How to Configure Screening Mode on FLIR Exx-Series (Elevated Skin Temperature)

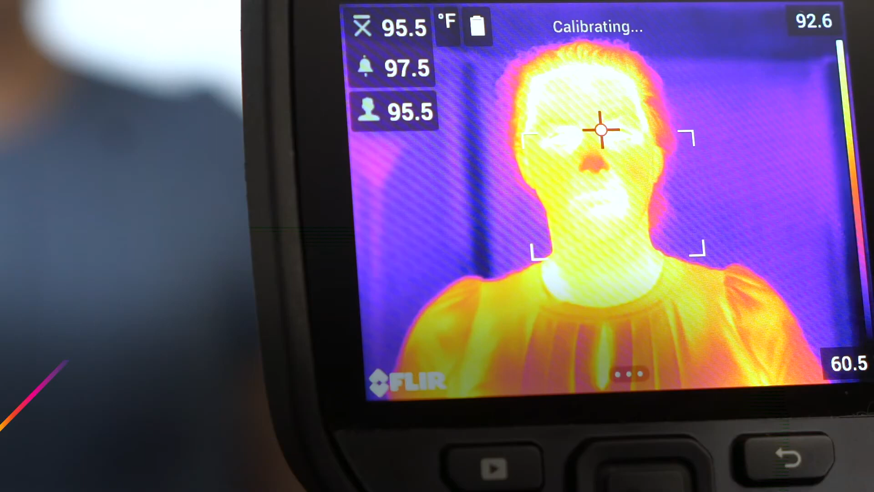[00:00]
This video demonstrates how to switch from the factory default settings to the screening mode.
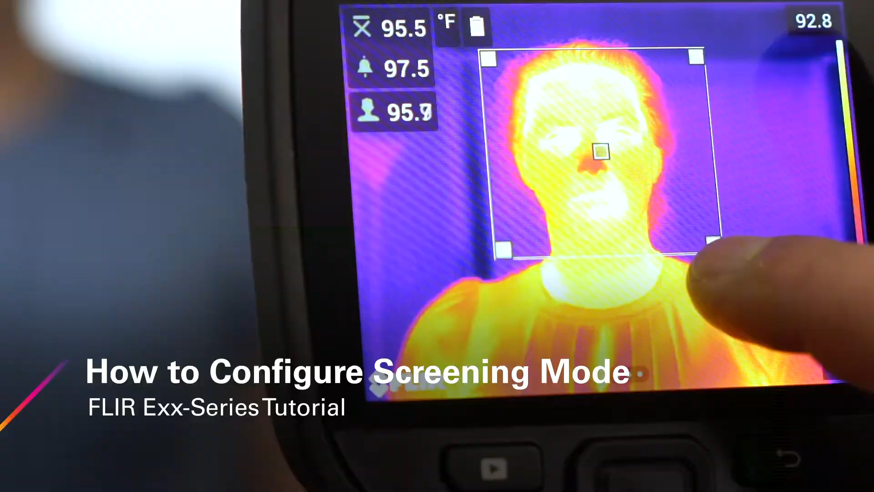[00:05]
First, tap the screen to bring up the menu and select Measurement Parameters.
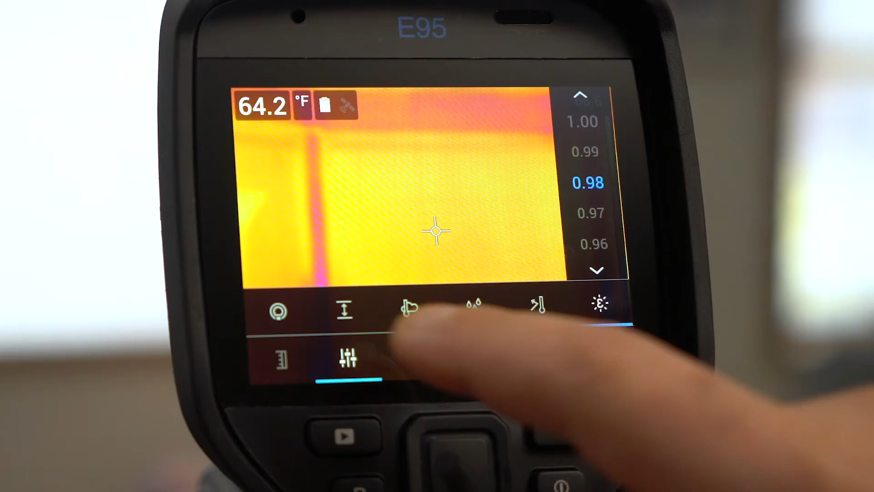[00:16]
On screen: spot 64.2°F
Next, set the distance from your camera to your target.
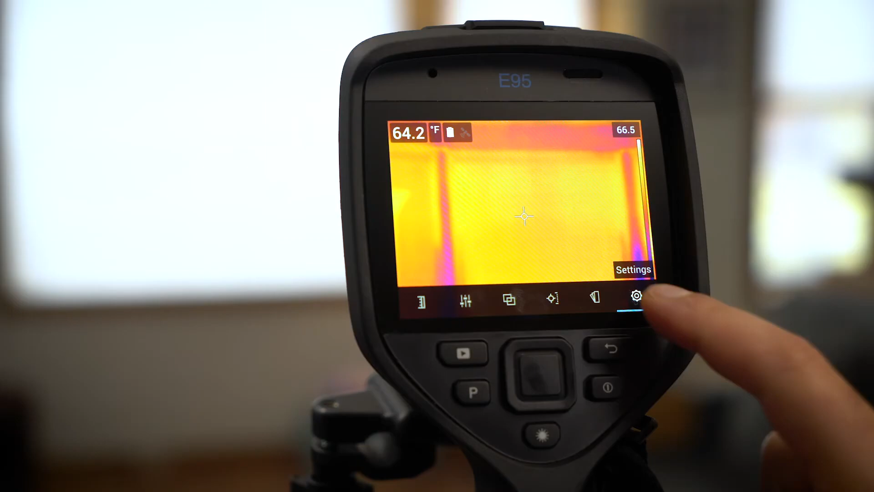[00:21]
On screen: spot 64.2°F
Click the gear icon to take you to Settings.
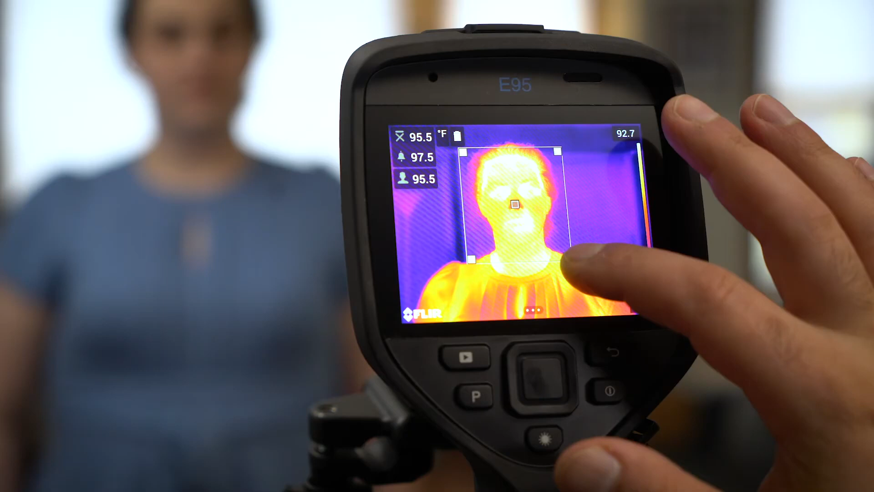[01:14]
Press the P button to set the baseline.
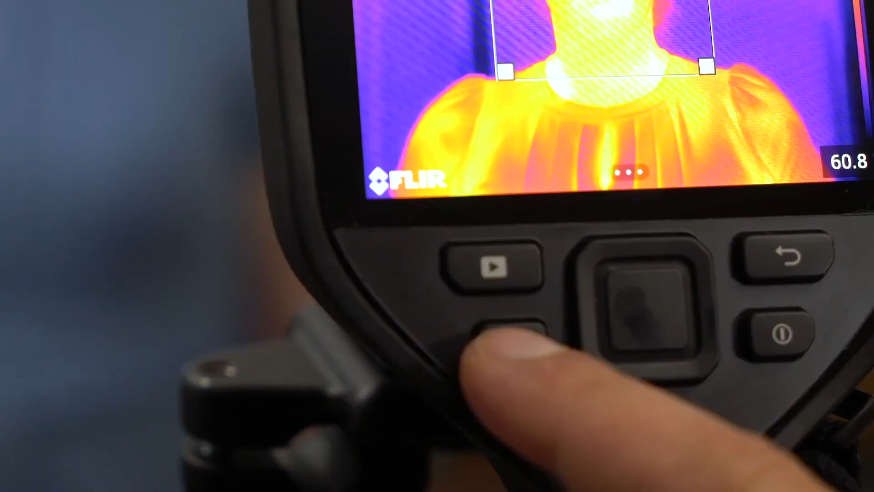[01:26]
A long press of the P button resets the baseline temperature.
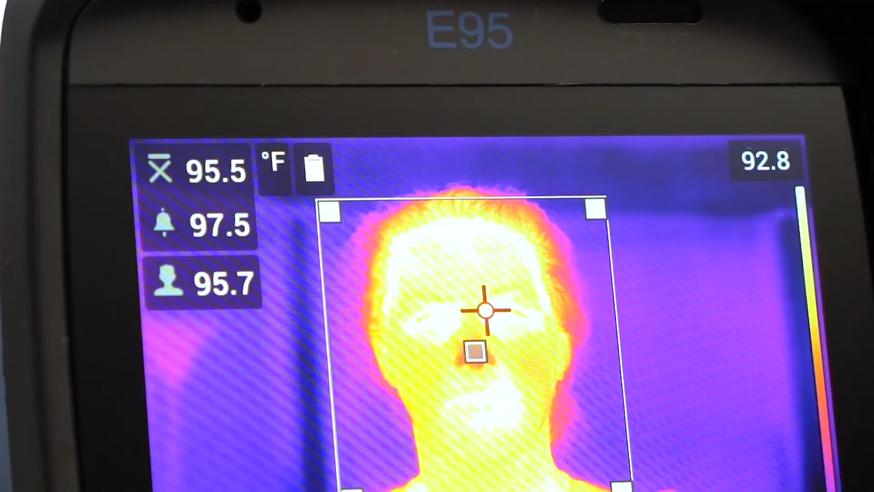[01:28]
A short press of the P button averages in a new sample.
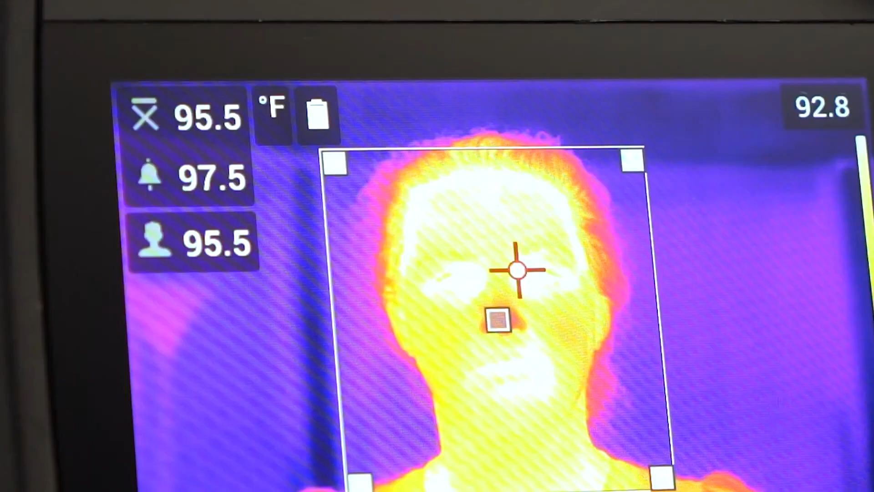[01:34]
It's recommended to average at least 3 samples from healthy individuals. The camera can store up to the last 10 samples.
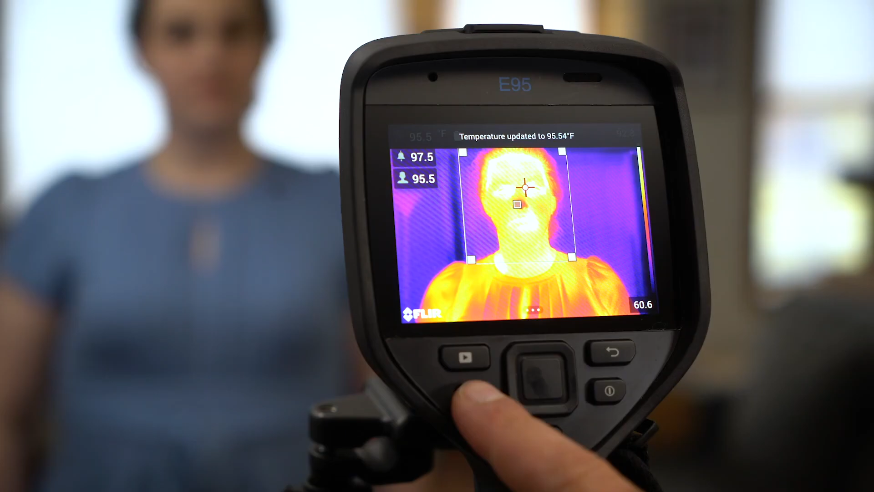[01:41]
The camera can store up to the next 10 samples.